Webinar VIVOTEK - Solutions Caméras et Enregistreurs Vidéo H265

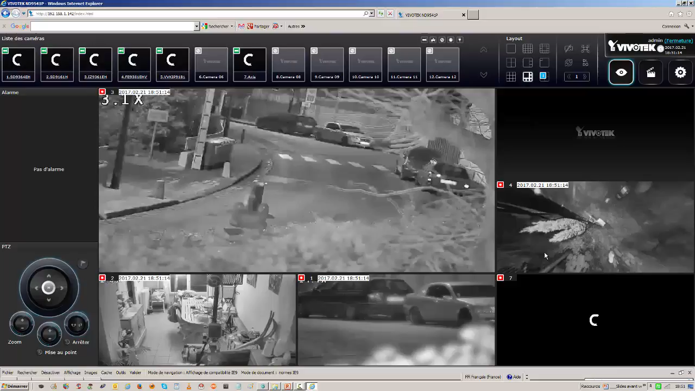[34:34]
mes caméras certaines caméras ont basculé entre temps en noir et blanc par manque de lumière j'ai ici une caméra qui est pop pop pop c'est ça c'est celle que j'ai définie tout à l'heure c'est de 5 millions de pixels donc voyez et je suis en live ici sur mon système voilà vous voyez un petit peu ce qui se passe je suis passé en enregistrement continu sur mes caméras et j'aurais pu décider d'avoir la